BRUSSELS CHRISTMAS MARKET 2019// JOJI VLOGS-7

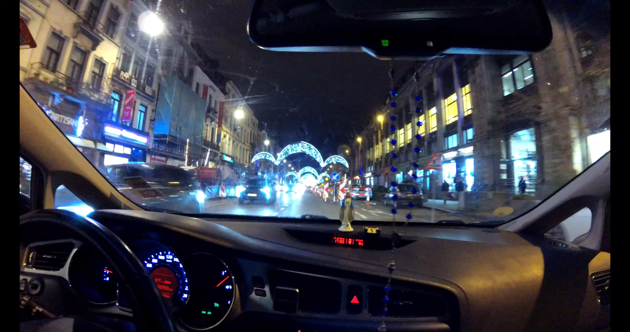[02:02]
സിറ്റിയിലേക്ക് എൻ്റർ ആകുമ്പോൾ തന്നെ നമ്മെ സ്വാഗതം ചെയ്യുന്നത് വളരെ മനോഹരമായി ലൈറ്റപ്പ് ചെയ്ത ക്രിസ്മസിനായി ഒരുങ്ങി നിൽക്കുന്ന സിറ്റി സ്ട്രീറ്റ്സാണ്.
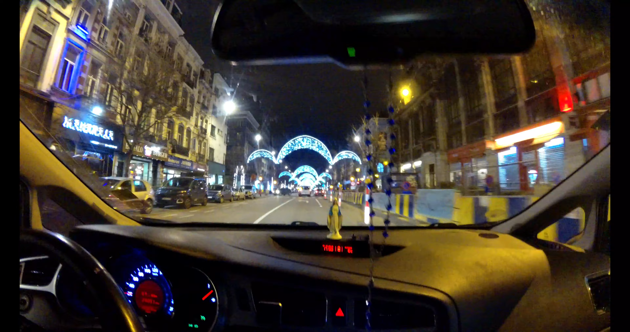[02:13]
സിറ്റിയിലെ ഓൾമോസ്റ്റ് എല്ലാ സ്ട്രീറ്റ്സും ഇതുപോലെ ഇലുമിനേറ്റിംഗ് ലൈറ്റ്സ് കൊണ്ട് അലങ്കരിച്ചിട്ടുണ്ട്.
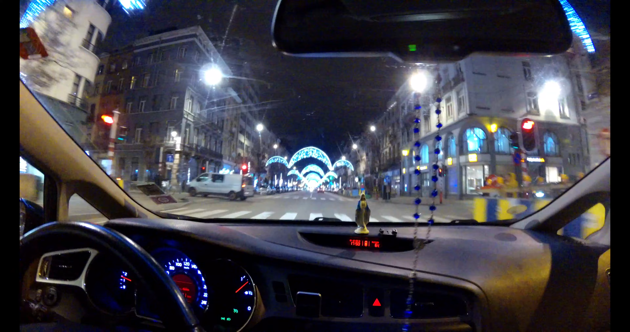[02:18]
ഞങ്ങൾ ബ്രസൽസിൽ വന്നിറങ്ങി, വണ്ടി പാർക്കിങ്ങിലിട്ട് പയ്യെ പോവാണ് ക്രിസ്മസ് മാർക്കറ്റ് കാണാനായിട്ട്.